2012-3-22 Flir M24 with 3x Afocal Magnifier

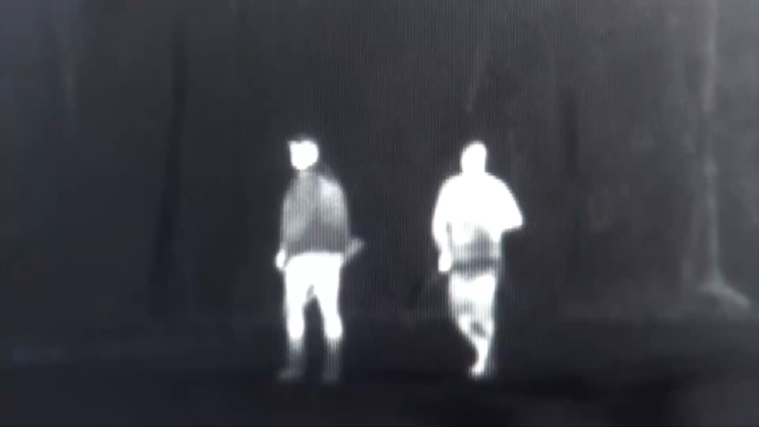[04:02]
And this is with the 3X on.
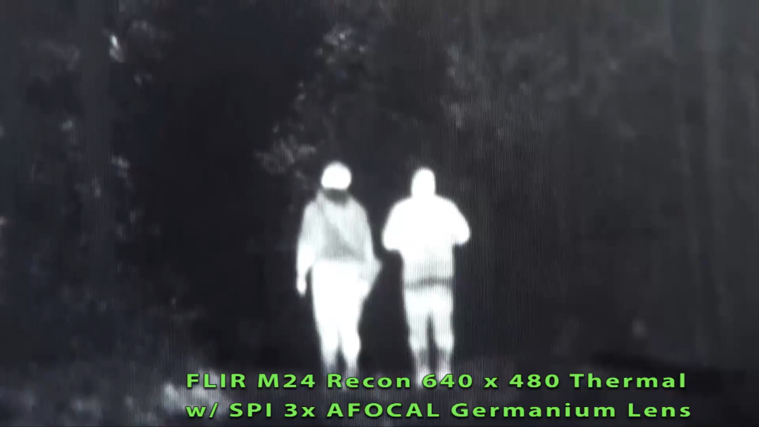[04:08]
And this is with the 3X off.
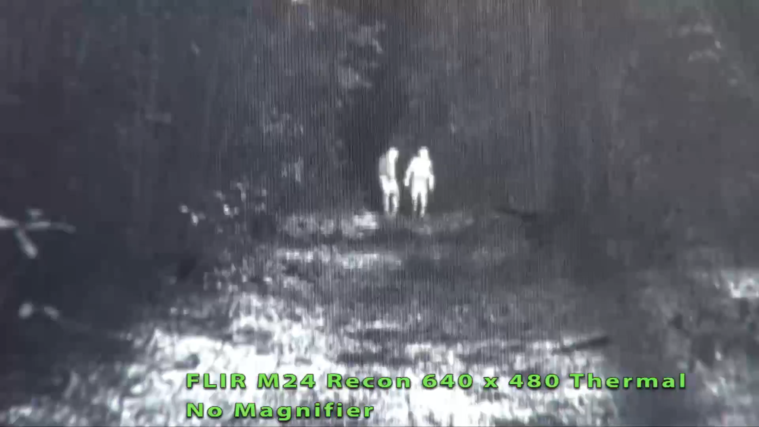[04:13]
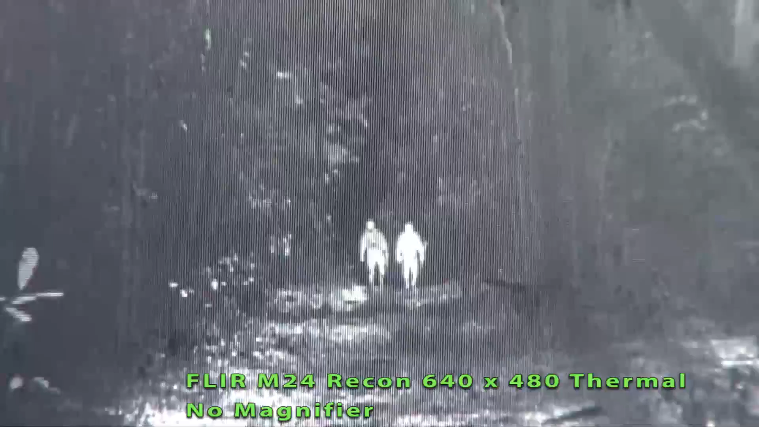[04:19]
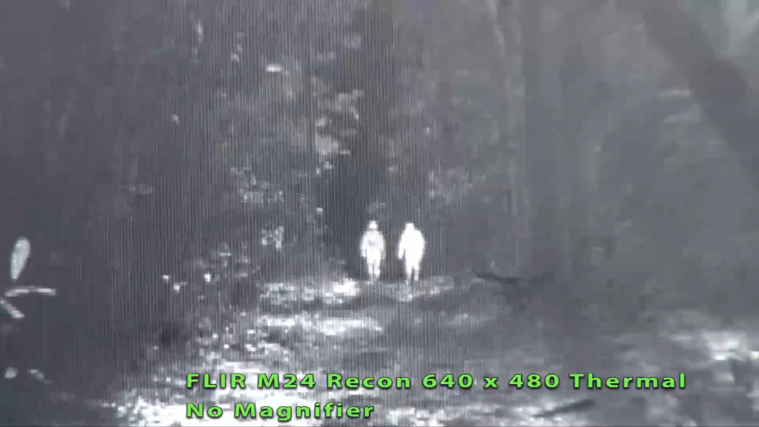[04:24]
And this is with the 3X magnifier on the unit.
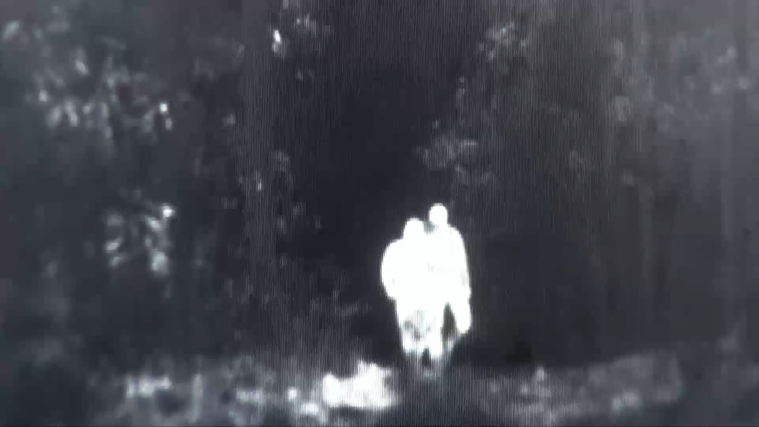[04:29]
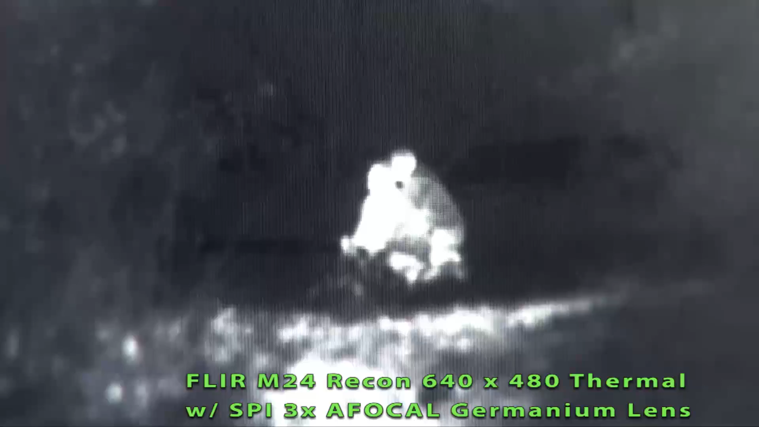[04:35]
Okay, we've got the 3X on.
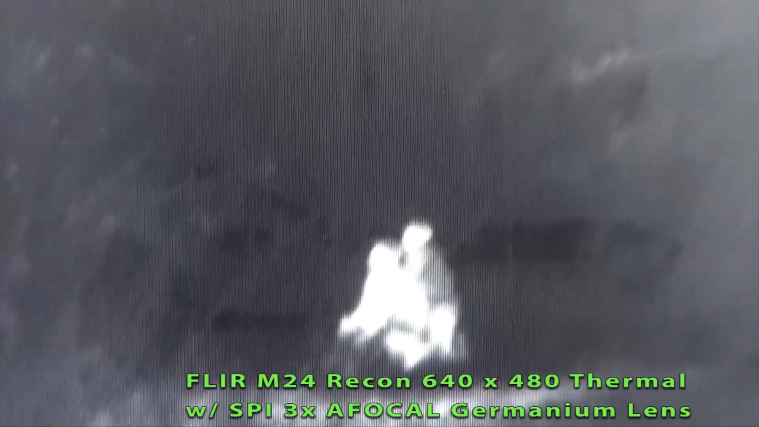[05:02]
Okay, and we'll take the 3X off.
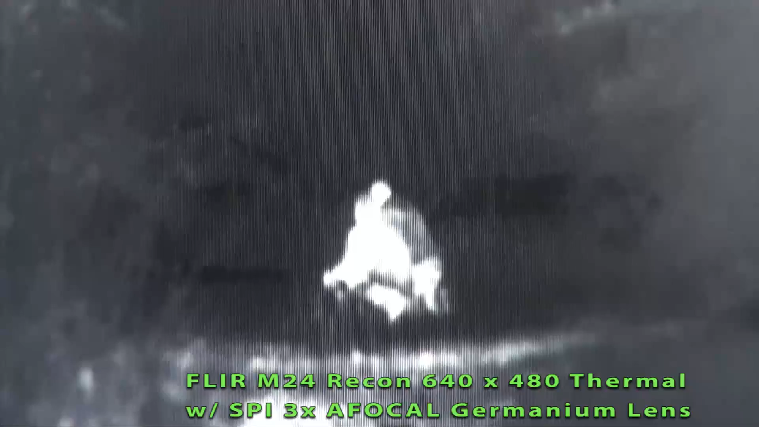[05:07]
Okay, this is with the 3X magnifier off.
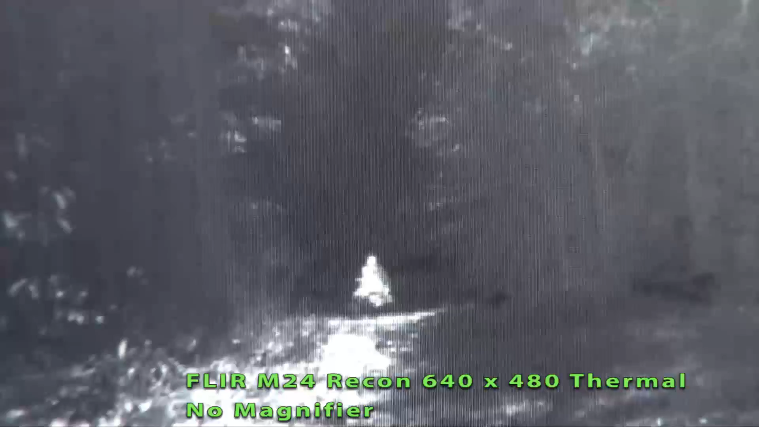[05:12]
Okay, I'm going to go to 2X on the unit.
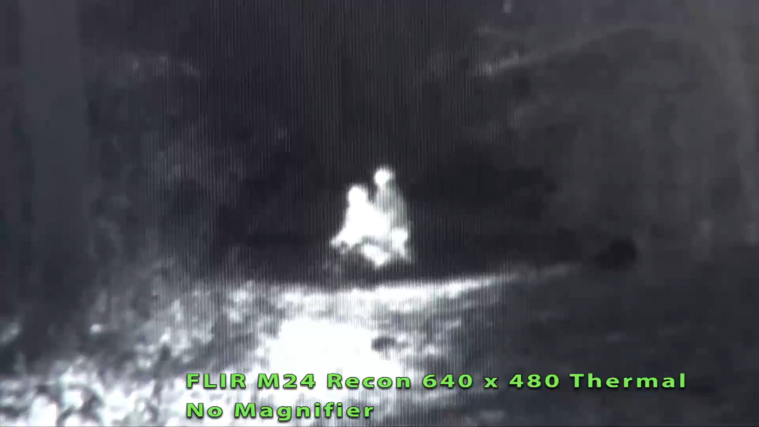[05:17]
There's 2. And we'll go to 4.
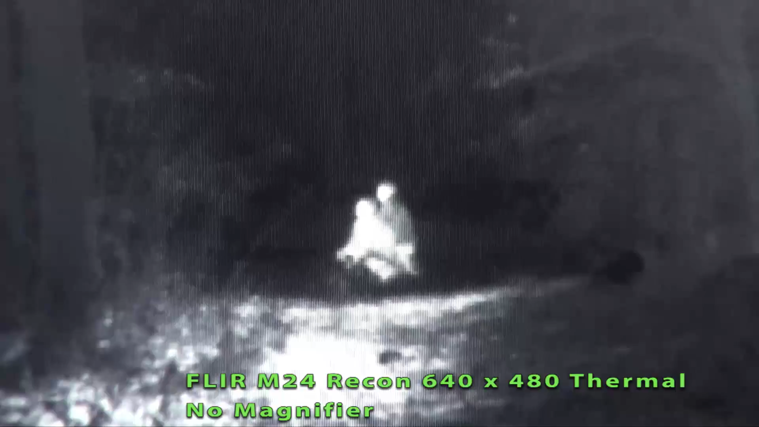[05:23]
That's 4. Go back to 1.
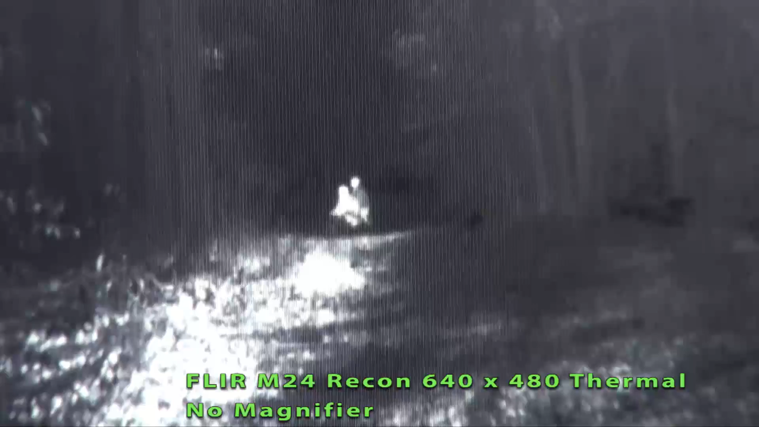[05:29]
Okay, this is with the 3X on.
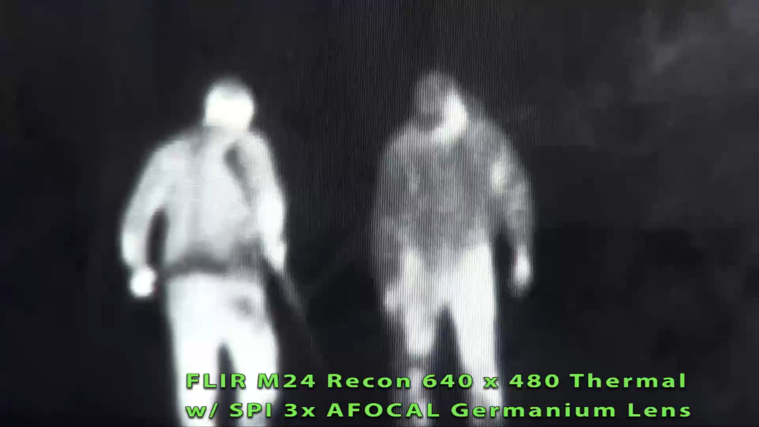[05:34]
This is with the digital 2X.
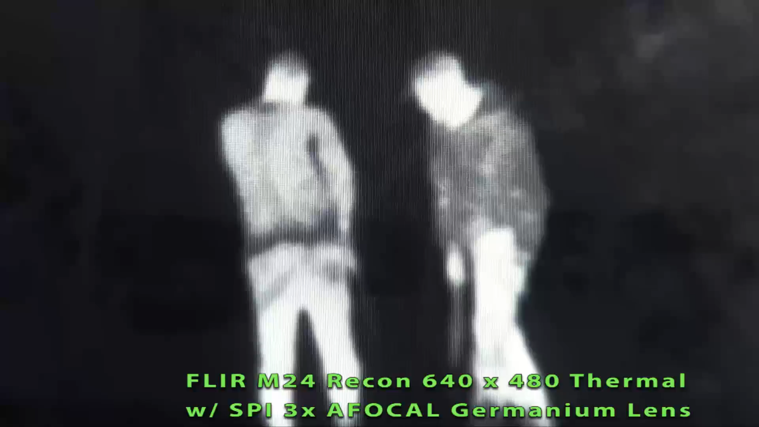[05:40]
And digital 4X. Back to 1. Back to 1.
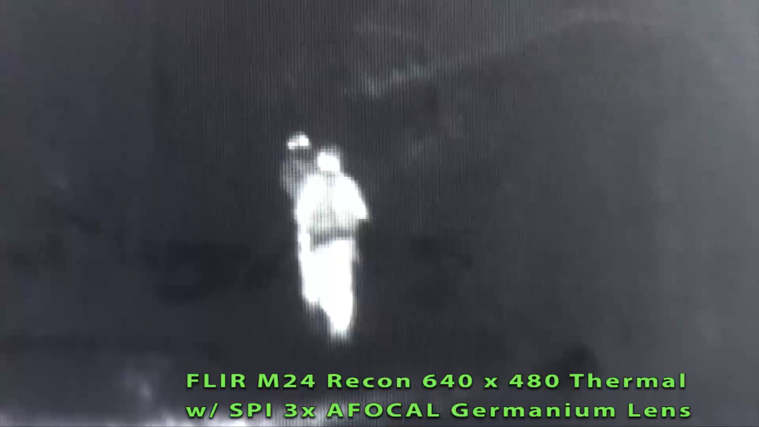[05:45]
This is with the 3X magnifier installed. The 4X magnifier. And the 2X magnifier.
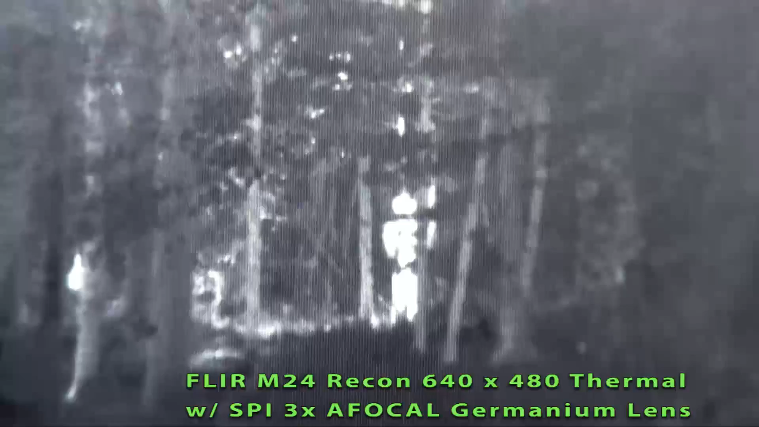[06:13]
See the difference, it's the same scene.
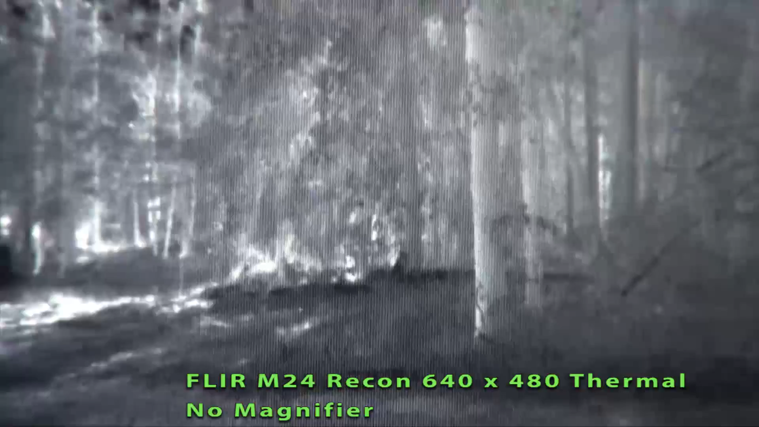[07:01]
You can see movement in the center of your screen.
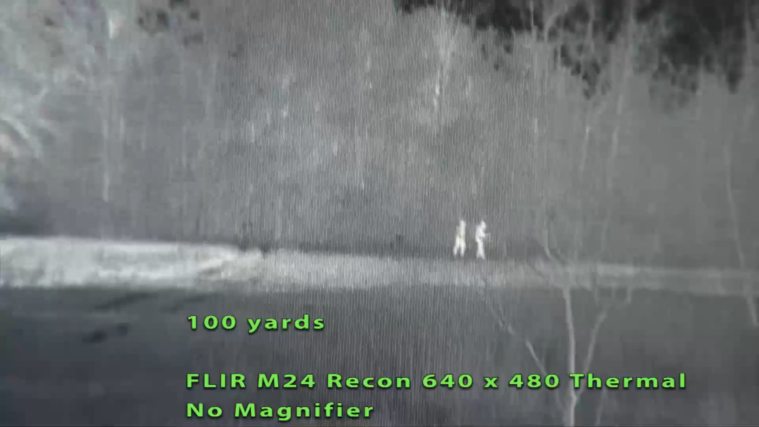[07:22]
This is the unit itself with the onboard lens.
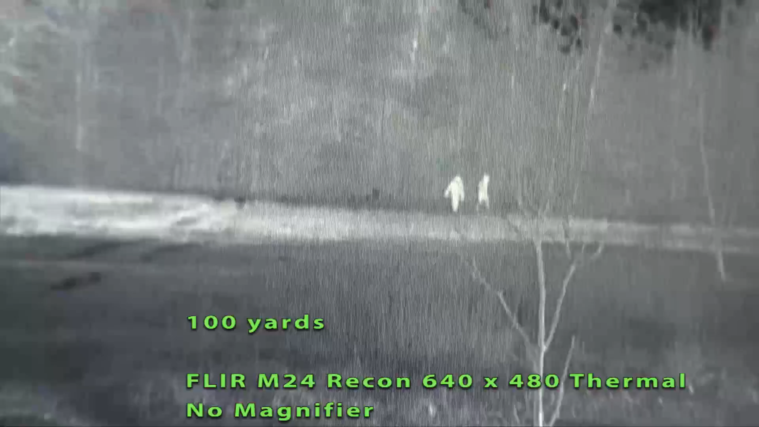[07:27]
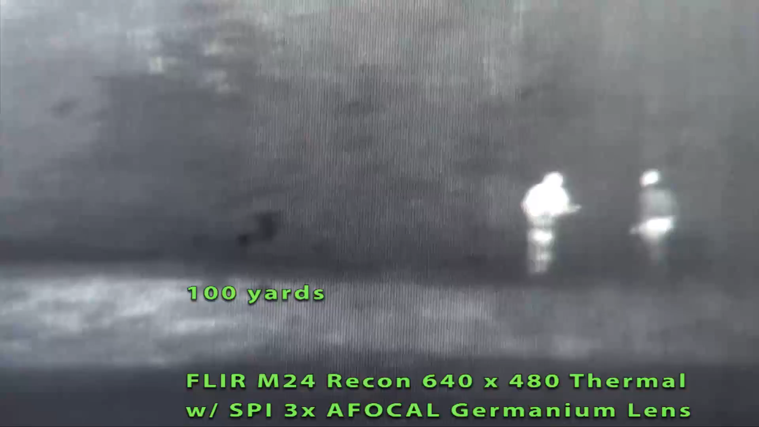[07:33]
Same unit at 100 yards with the 3x magnifier.
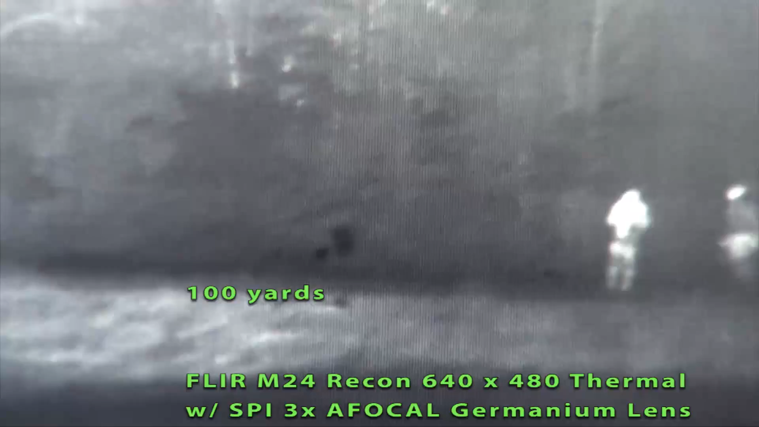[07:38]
And this is digital 2x at 100 yards.
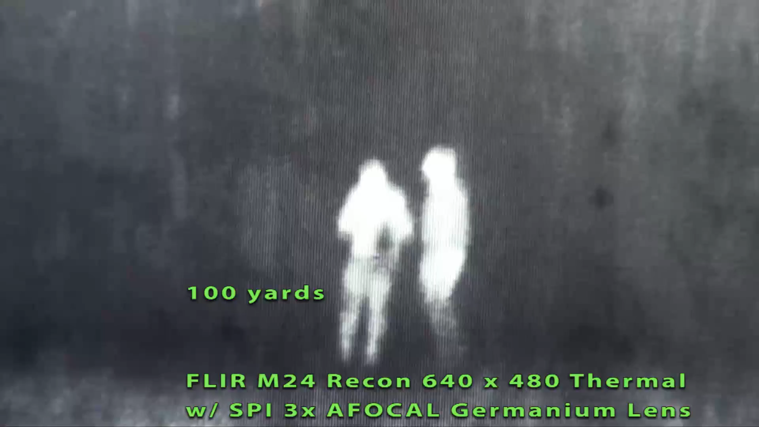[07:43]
And this is 1x, I'm sorry, 4x at 100 yards.
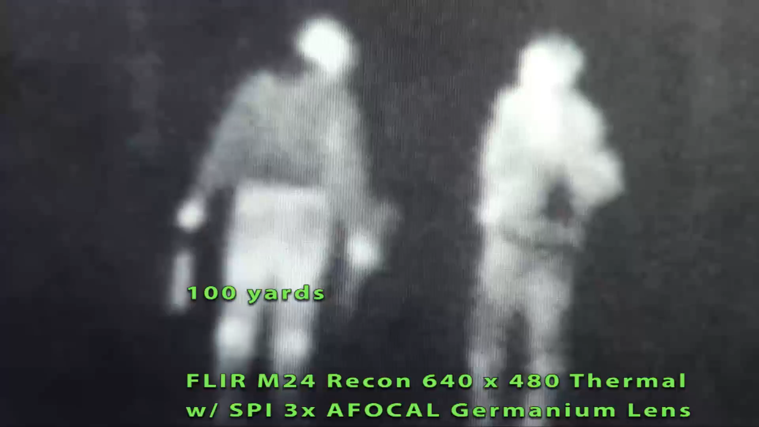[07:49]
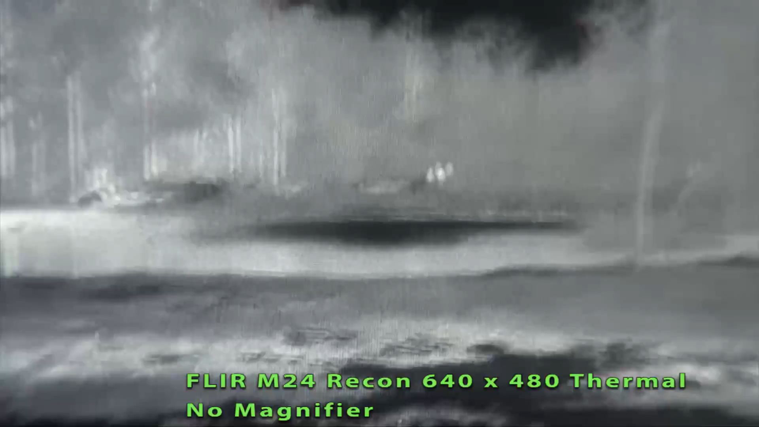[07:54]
And this is without the 3x magnifier at 200 yards. This is digital 2x.
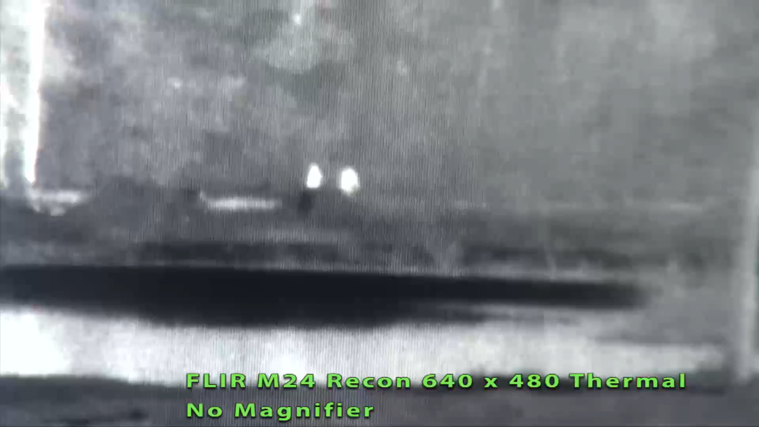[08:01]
And digital 4x at 200 yards.
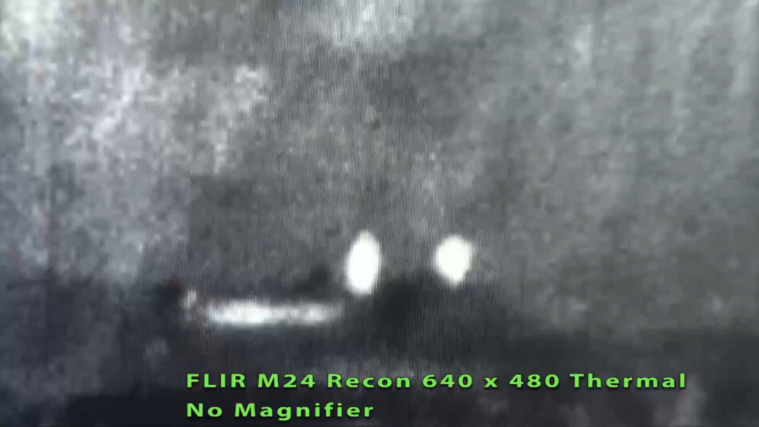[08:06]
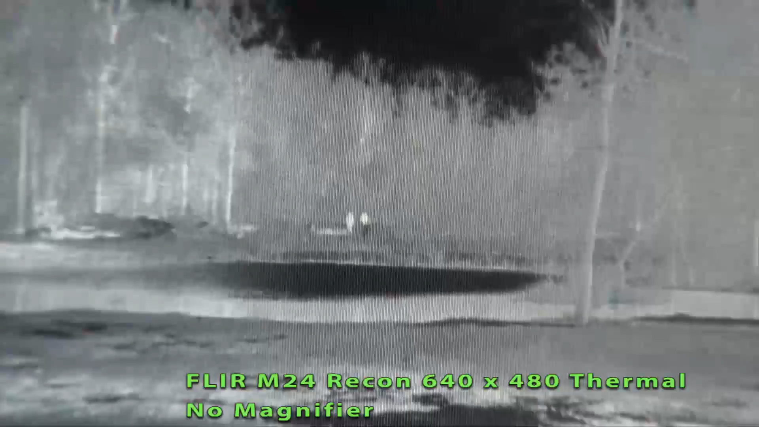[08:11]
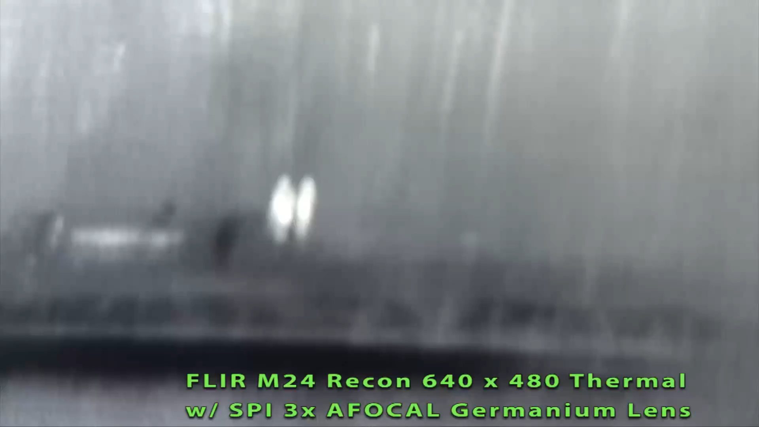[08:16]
Okay, this is 200 yards with the 3x magnifier.
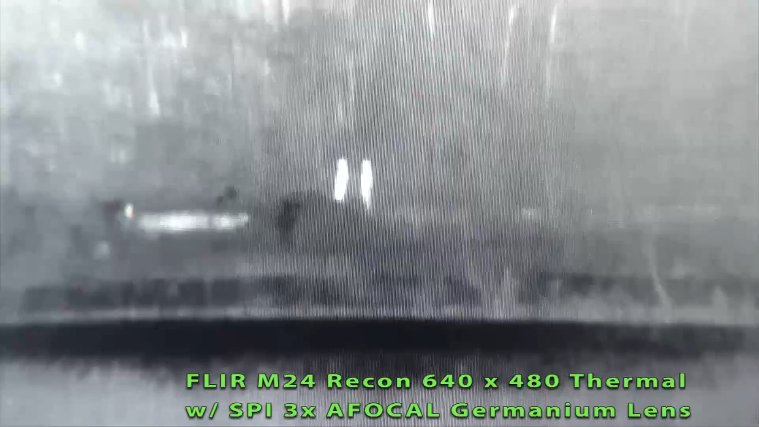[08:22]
This is digital 2x at 200.